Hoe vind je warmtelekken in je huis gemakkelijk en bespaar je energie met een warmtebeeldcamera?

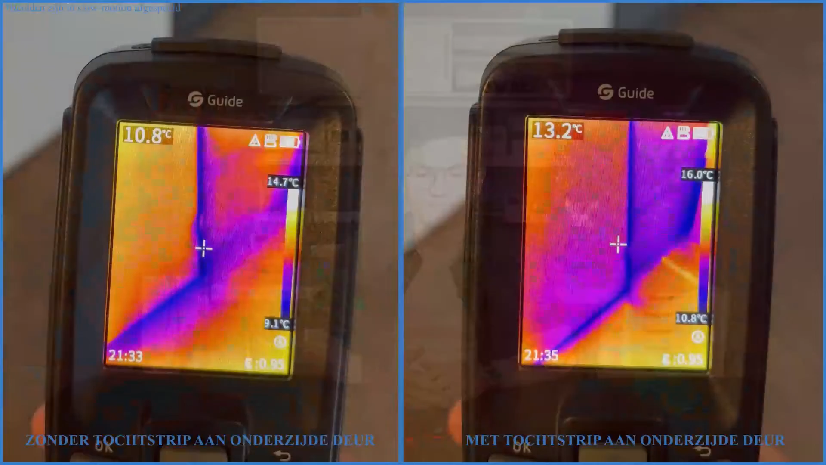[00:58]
Wat je hier op de linkervideo duidelijk aan de blauwe kleur ziet is dat er zonder tochtstrip aardig wat koude lucht onder de deur vandaan komt.
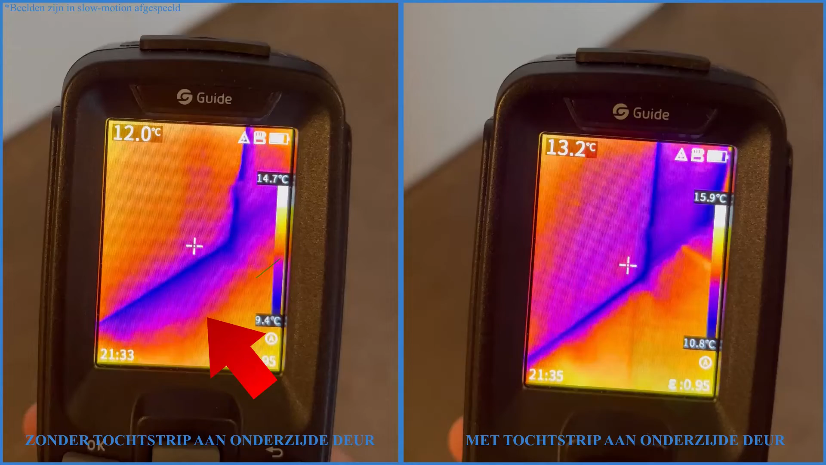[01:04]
In de rechter video zie je dat door het aanbrengen van een tochtstrip deze koude luchtstroom sterk wordt verminderd.
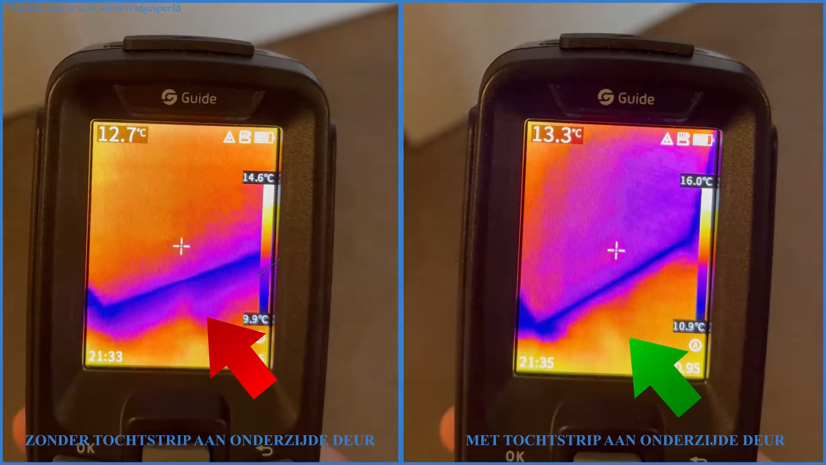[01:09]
Ook kan je van buitenaf zien waar bijvoorbeeld door een dunne buitenmuur de warmte van een radiator verloren gaat.
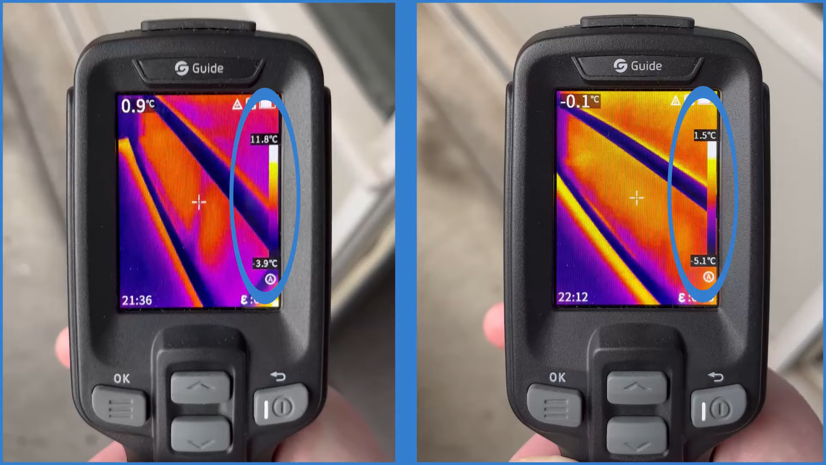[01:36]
en de spottemperatuur die door de camera op basis van de situatie worden aangepast.
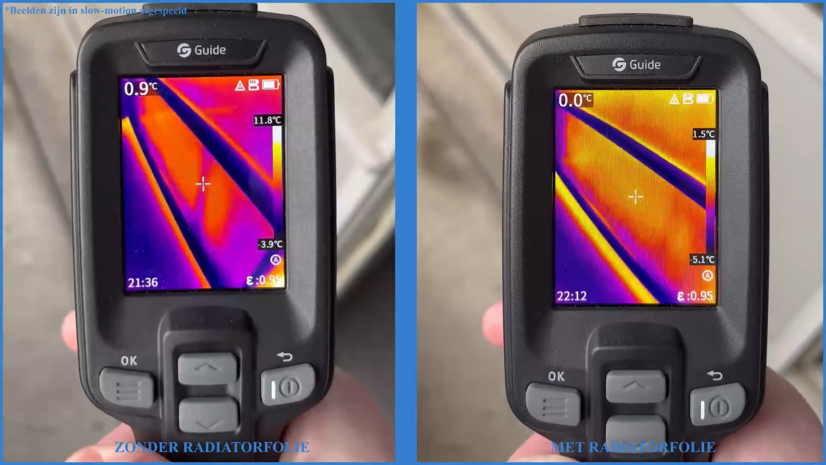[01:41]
In de linker video kan je duidelijk de radiator door de buitenmuur heen zien. Dat betekent dat er veel warmte aan de muur wordt afgegeven. In de rechter video zie je dat na het aanbrengen van radiatorfolie de temperatuur een
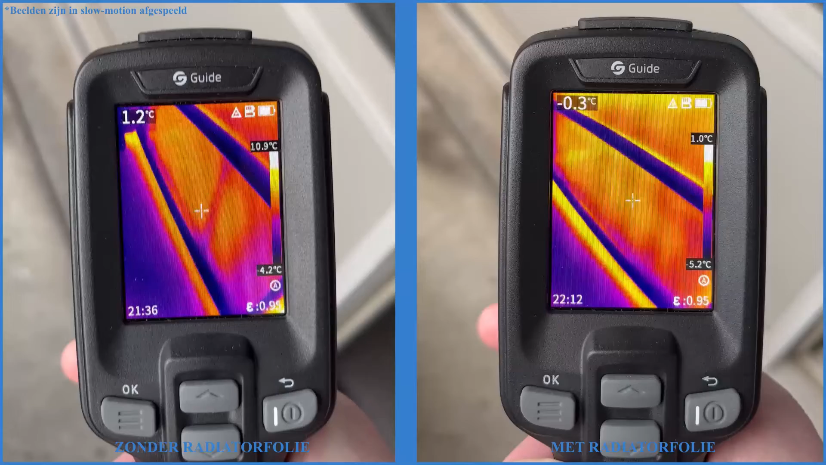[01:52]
stuk is gezakt en er dus minder warmte aan de muur wordt afgegeven en meer warmte terug de camera in wordt weerkaatst.
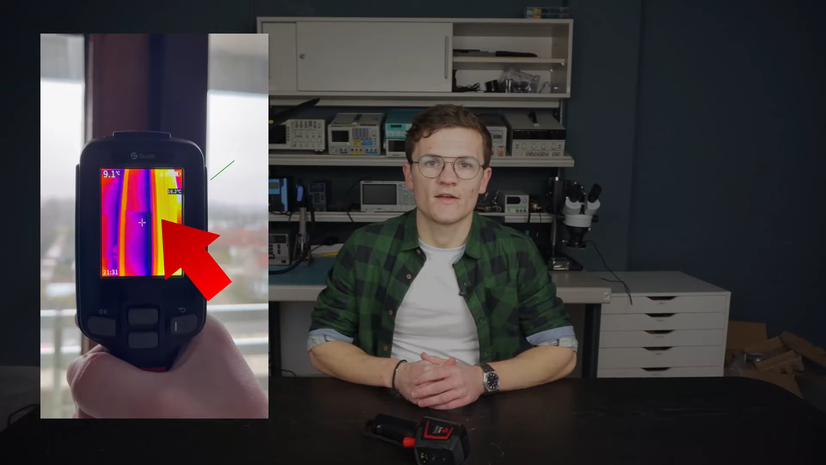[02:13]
langskomt en dit is duidelijk in beeld gebracht door de infraroodcamera waardoor je dit probleem alsnog achteraf kan oplossen.